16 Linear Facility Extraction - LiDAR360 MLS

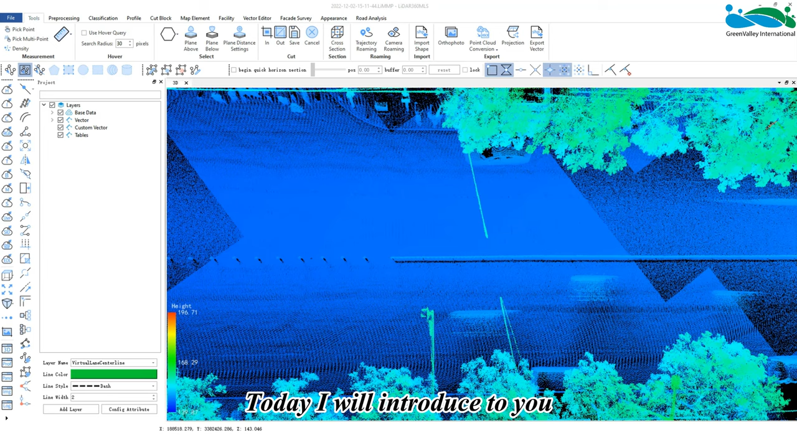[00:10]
hey everyone today I will introduce to you the batch extraction of linear facilities as the name
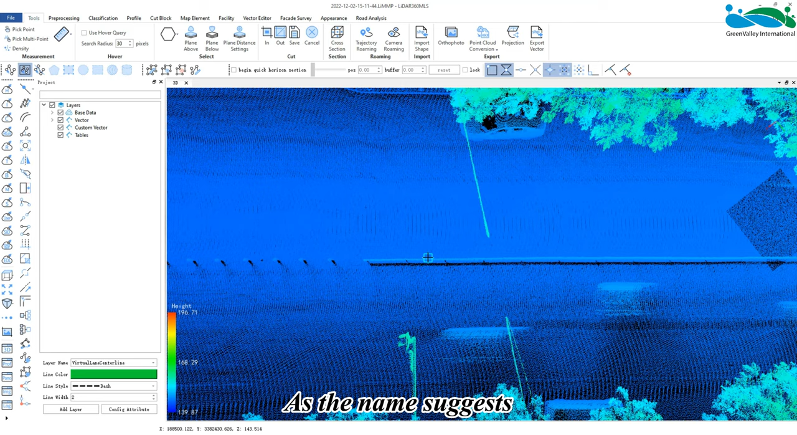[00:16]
suggests linear facilities such as guardrails curbs and other road facilities
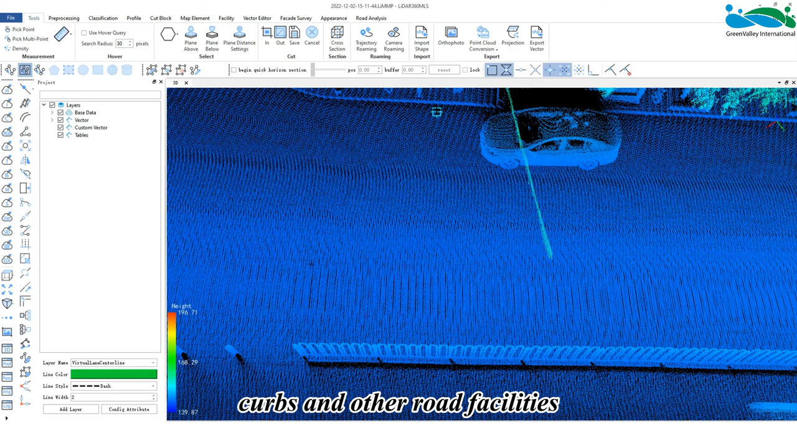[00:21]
are more common along the road within the facility page there is a linear
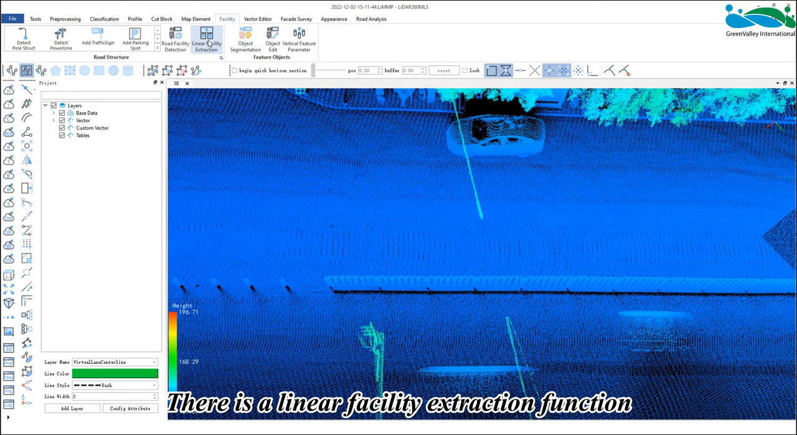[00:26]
facility extraction function in some censuses or map industry applications
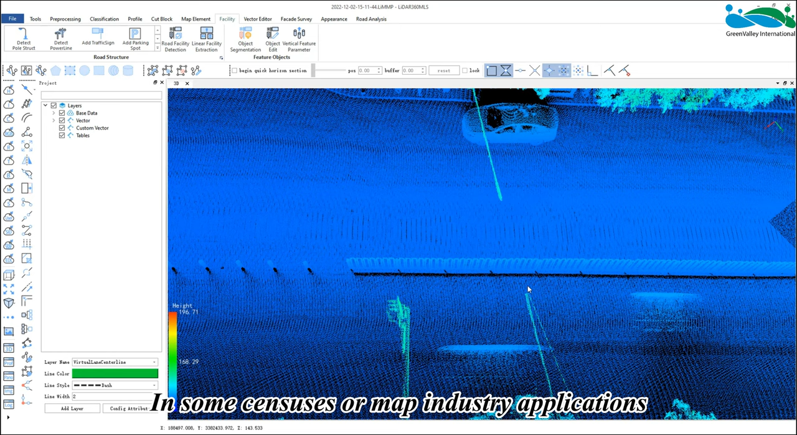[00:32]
it is necessary to extract the upper and lower edges of the linear facility so
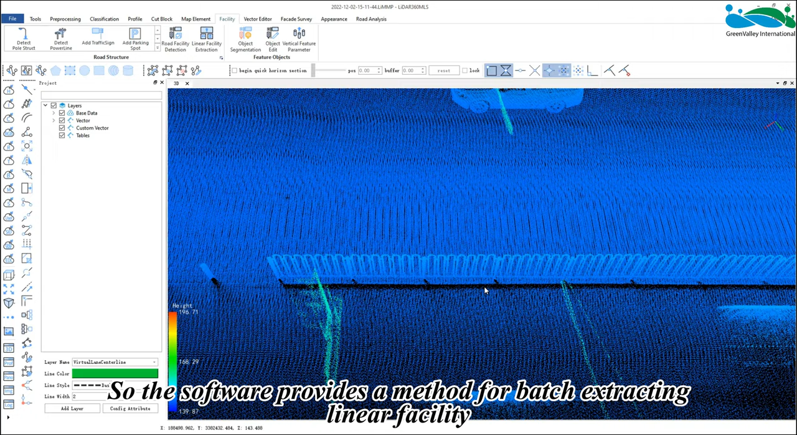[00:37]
the software provides a method for batch extracting linear facilities which is a template
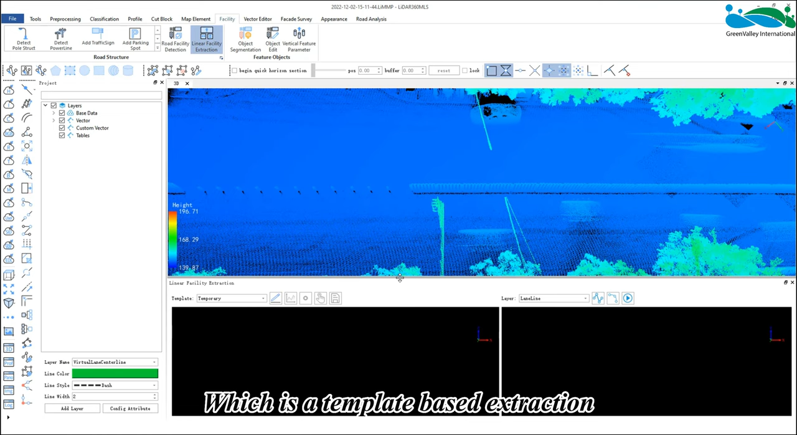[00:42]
based extraction first we need to activate the entire page of template editing
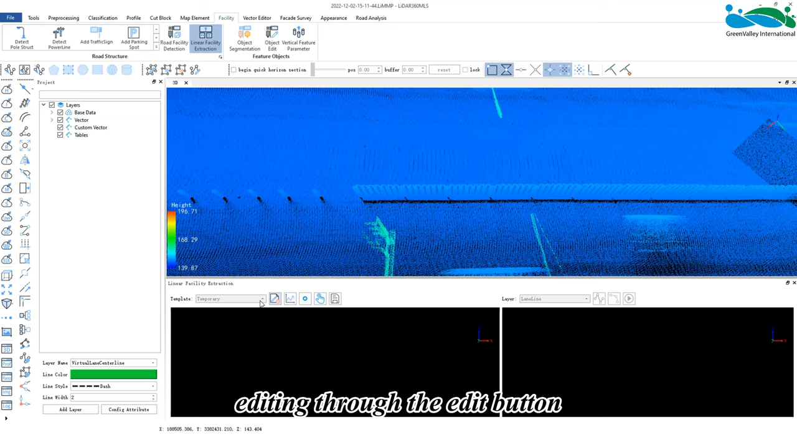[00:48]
through the edit button then click on the section intercept a more suitable section
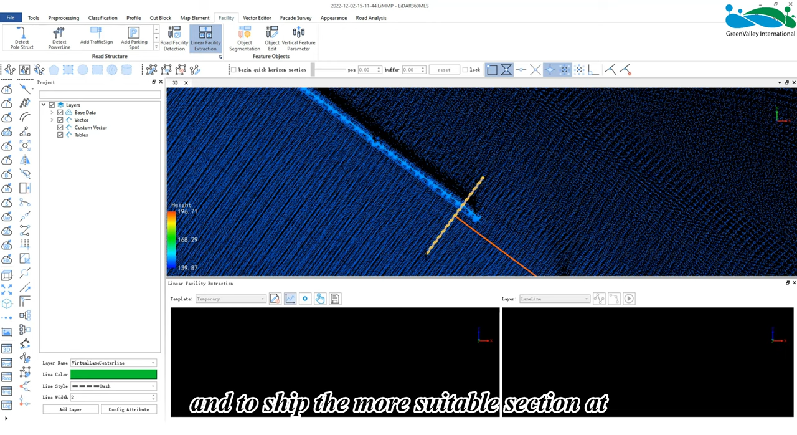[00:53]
at any position of the belt like feature and click the button to add points for example I'm going to extract the upper edge and lower edge of this guardrail I'll add two template points at its up and lower edge respectively later we will perform this batch extraction based on these two template
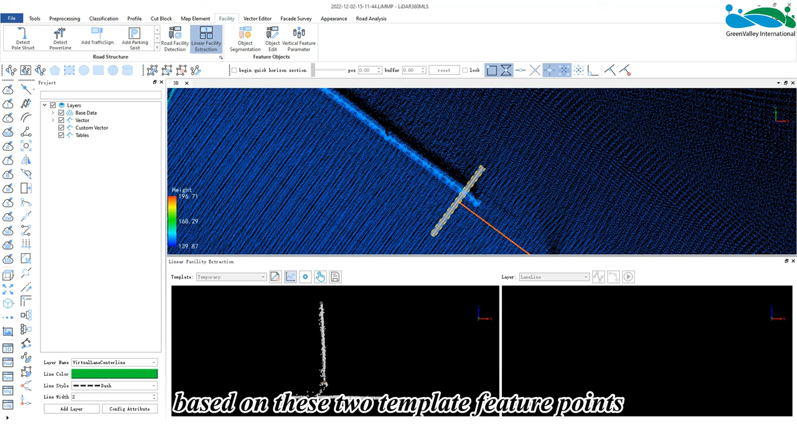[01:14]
feature points when we add the feature points if the added position is not suitable we can click the select button to select the template point and then move it after confirming the position of the template point is correct
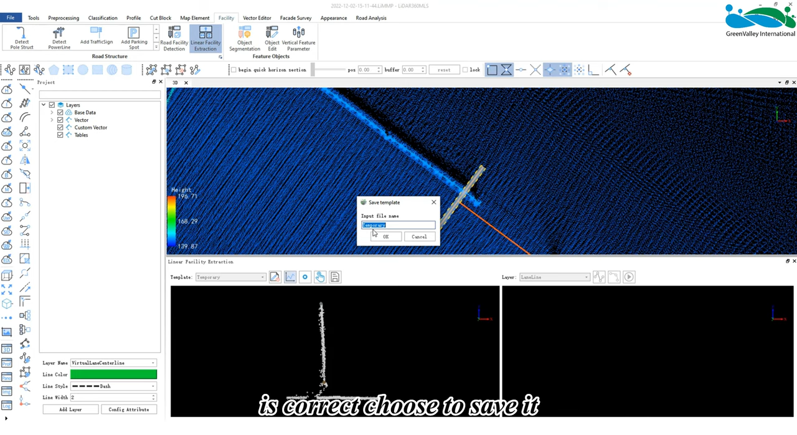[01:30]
choose to save it when saving we can customize the name for the template file
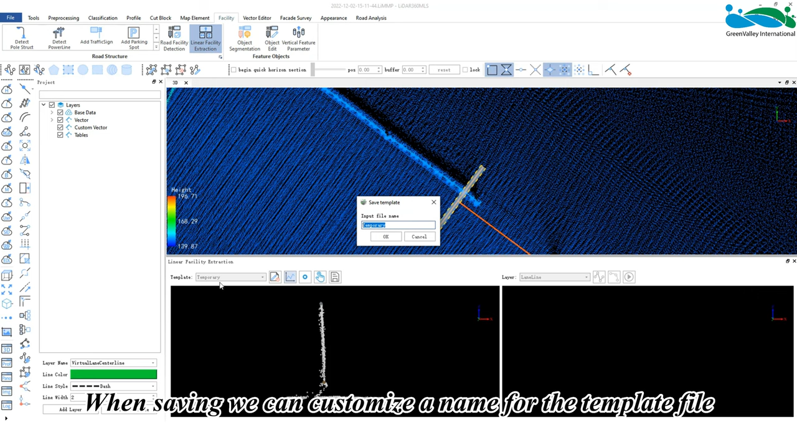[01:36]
or save it to our default template file after completion
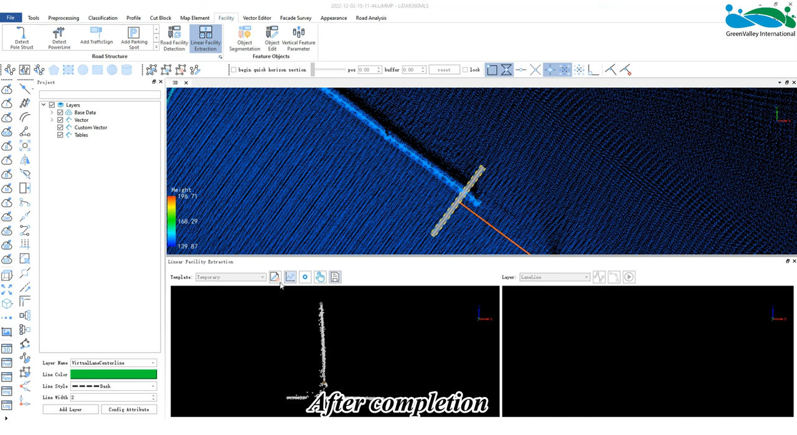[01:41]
we can close the template editing function then we can select any layer in the right window
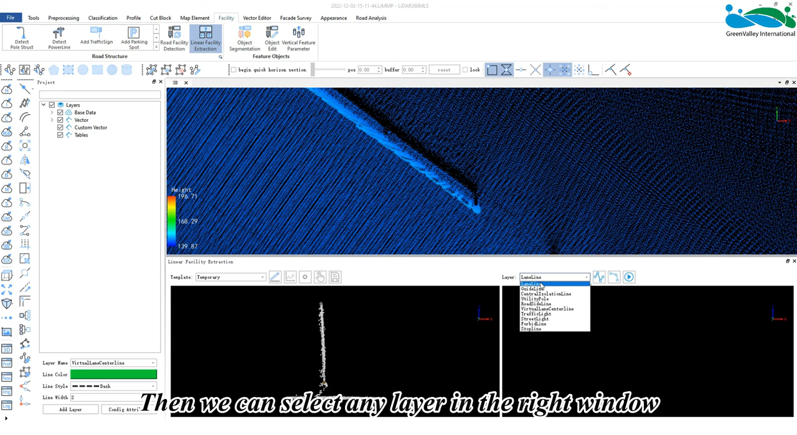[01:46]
to store the vector of the road facility that we will extract later then
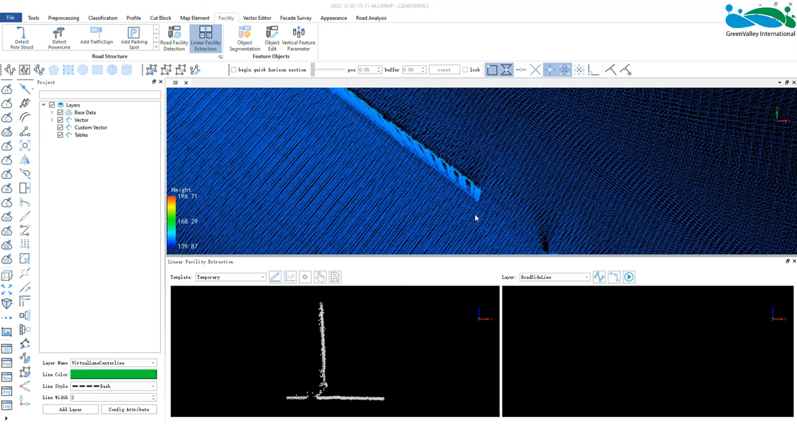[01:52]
we click the line button to give it a starting point and a direction we can choose the manual mode and keep clicking forward of course if
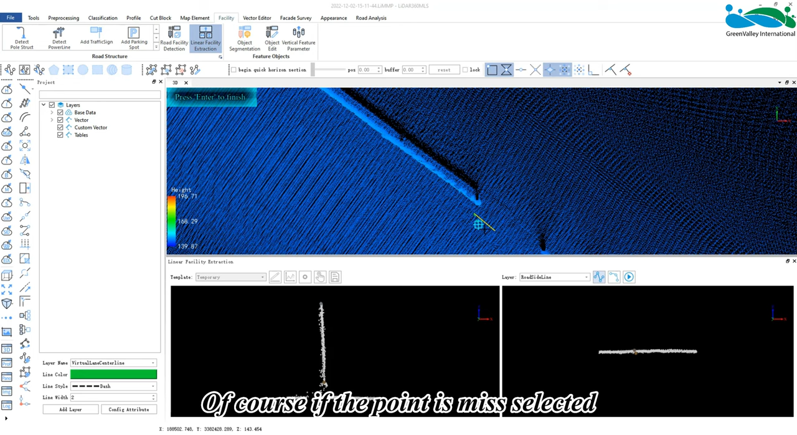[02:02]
the point is miss selected we can recall the click its detection
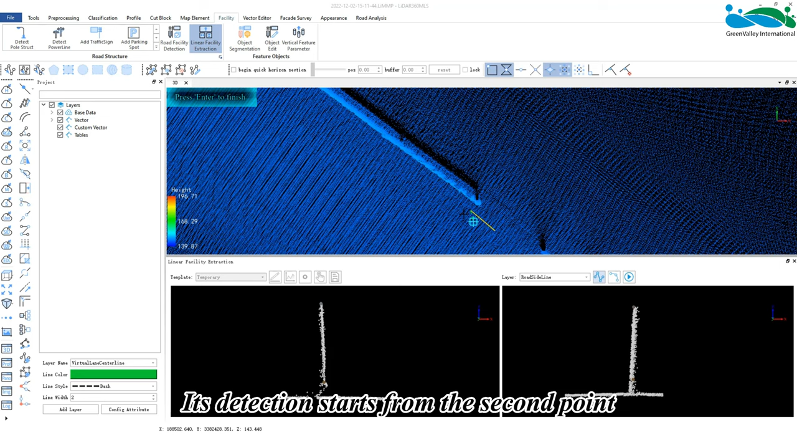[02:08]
starts from the second point to detect forward we can manually confirm
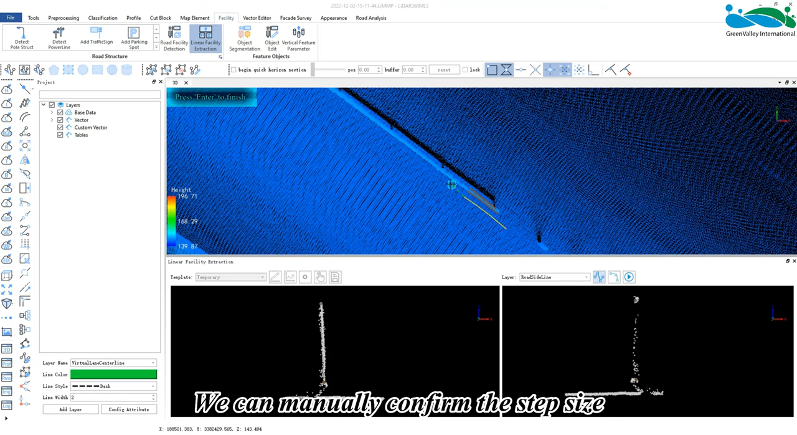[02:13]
the step size and the software will automatically detect the forward itself of course we can also use a spacebar to control the automatic mode if the detection in this area is inaccurate
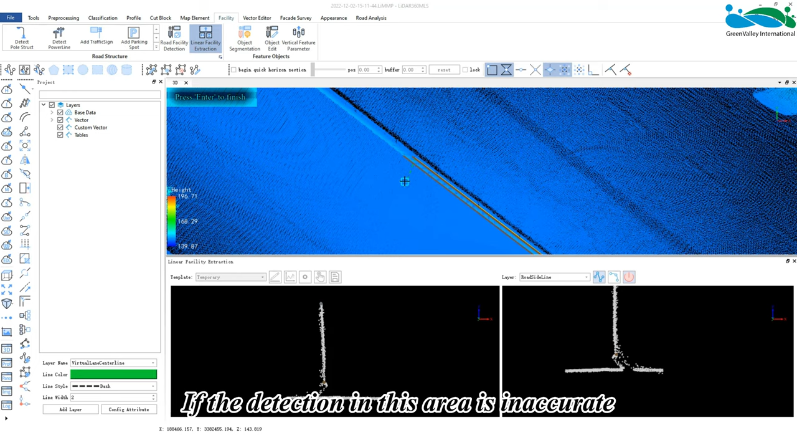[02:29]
we can tap space to stop and right click to undo then
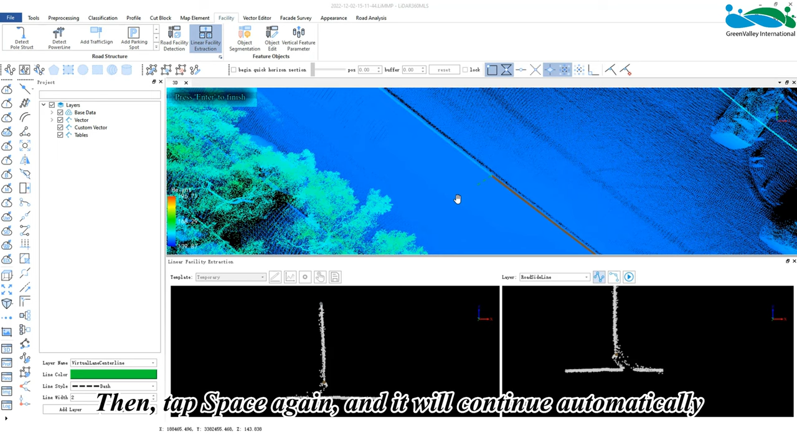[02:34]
tap space again and it will continue automatically to detect forward click
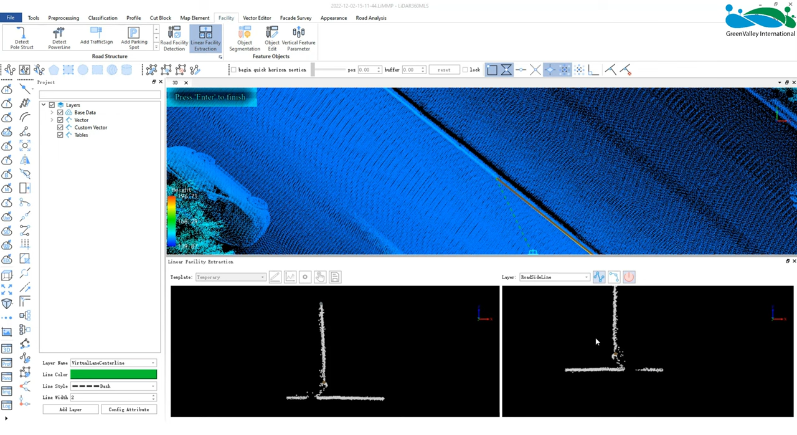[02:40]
the spacebar again and it will stop accordingly allowing us
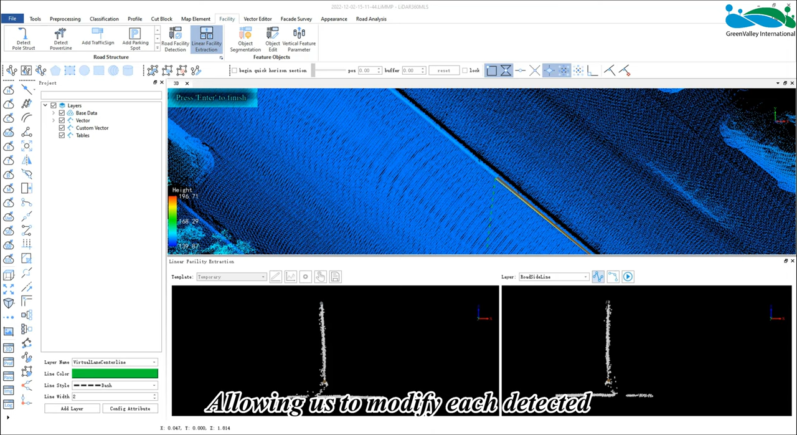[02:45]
to modify each detect template node as we go if the belt shaped feature
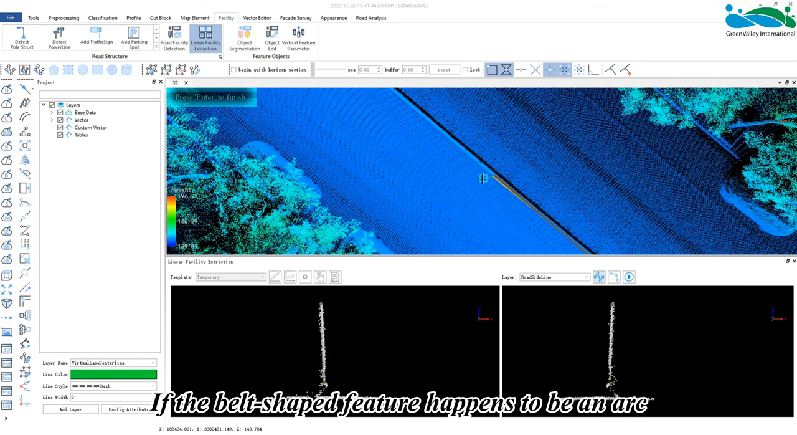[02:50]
happens to be an arc then we can manually switch this arc drawing and provide it an arc path to let it detect forward we can also tap the s key on the keyboard
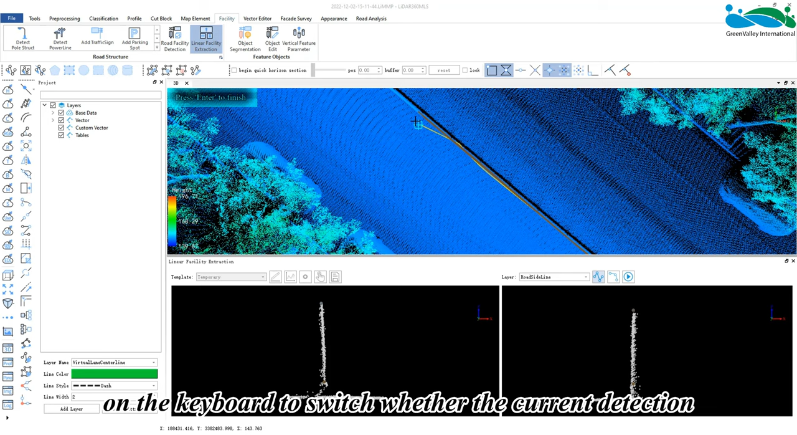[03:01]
to switch whether the current detection is to use an arc to detect or use a straight line to detect after the detection is complete click the enter key
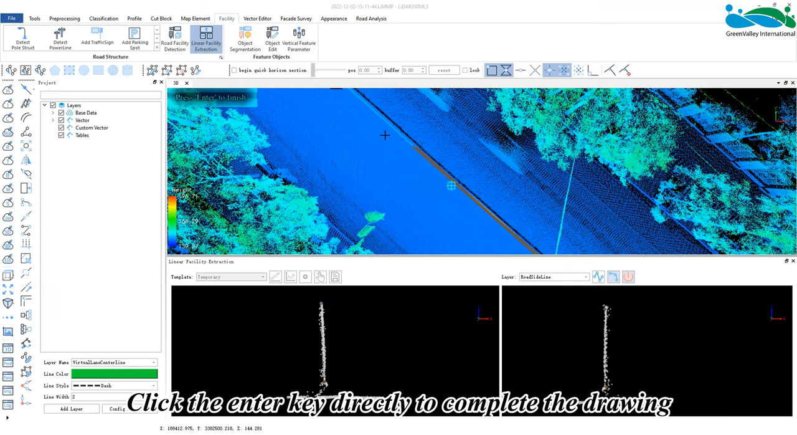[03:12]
directly to complete the drawing the
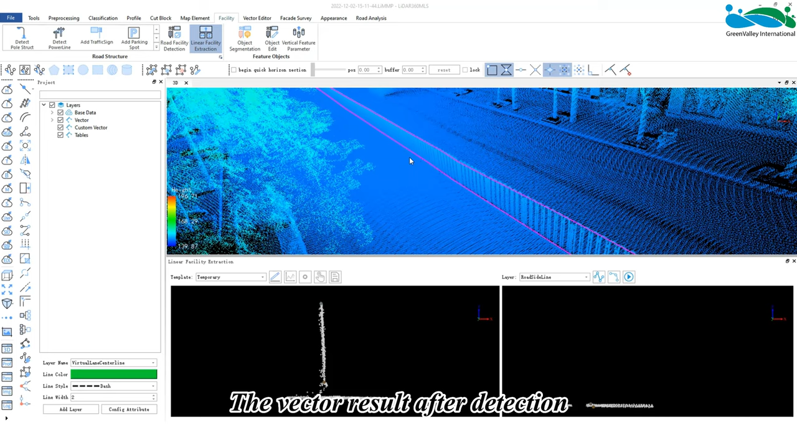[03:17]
vector result after detection is saved in the vector layer we selected and can
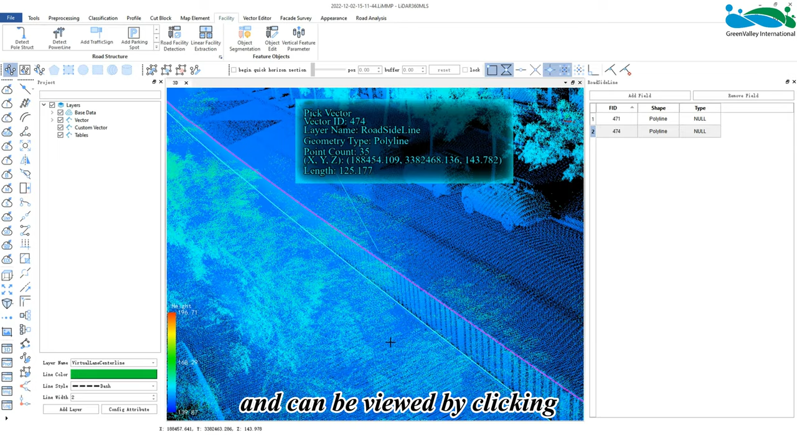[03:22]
be viewed by clicking you can see that two vector lines were detected once they are respectively
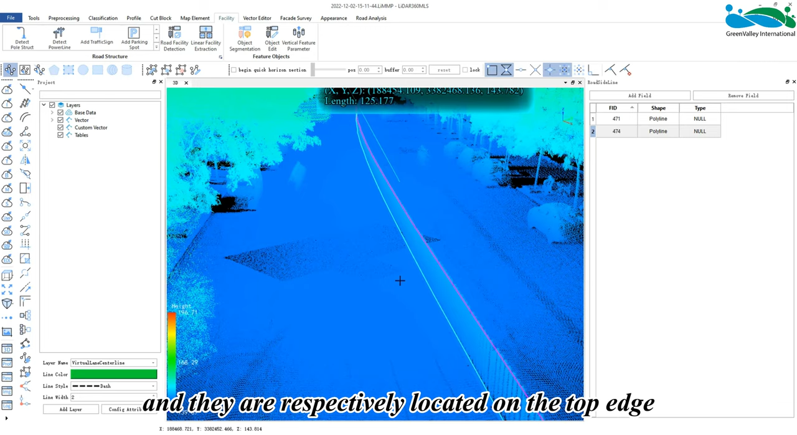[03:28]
located on the top edge and the bottom edge of the guard rail which are stored in the layer I just selected
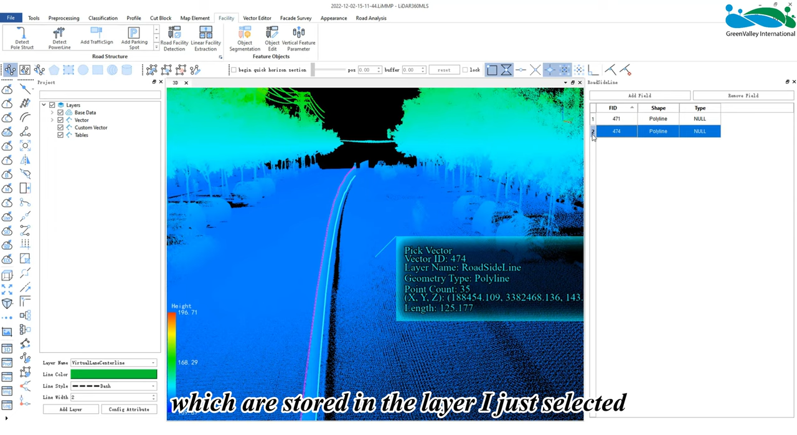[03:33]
this is the end of the video for batch extraction of linear facilities thank you for watching